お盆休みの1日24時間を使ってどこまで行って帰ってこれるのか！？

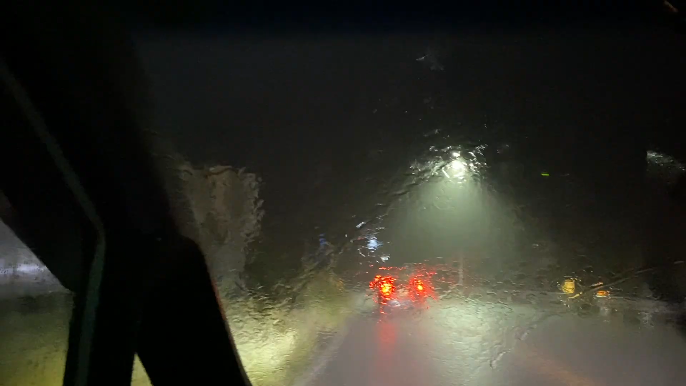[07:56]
それはやべーぞうん豪雨ですわーすごい
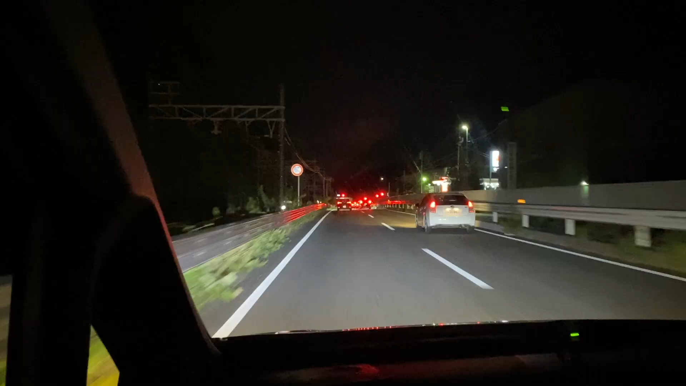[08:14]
運転を母ちゃんに変わってもらいましたまたあと1時間ほどかかります頑張りましょう母ちゃんよろしくでーすあれいつもあっこや入るファミリーマートほらこの前あのウサミ?ほーあそこのウサミでいいわ多分あそこ結構安いここほら168円やろあそこは安い今まで多分一番安くないこれ
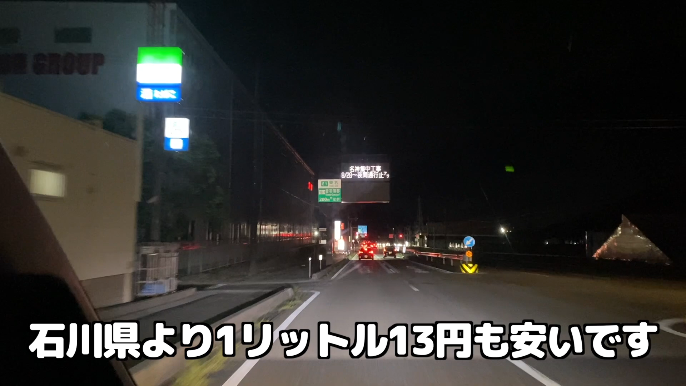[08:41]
168円でーすセルフ?セルフでいいですで、
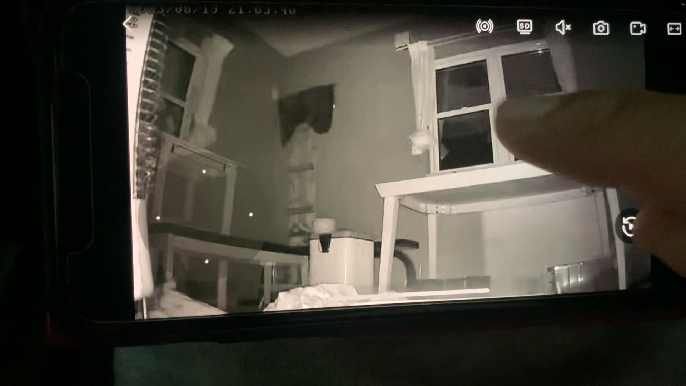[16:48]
ここ、ここから人の顔とか見たら怖くないけど。それっぽく見ないけど。うん、見える。あ、カーテンか。
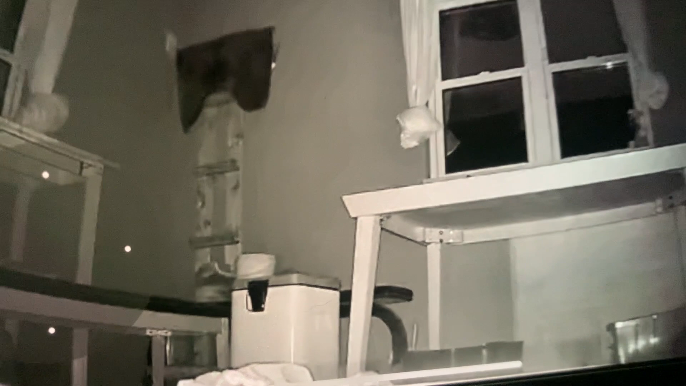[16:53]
カーテンの影か。うん。人覗いてるのか。ねえ、見える。よし、死んだらとりあえず一貫で。よし、お。うん。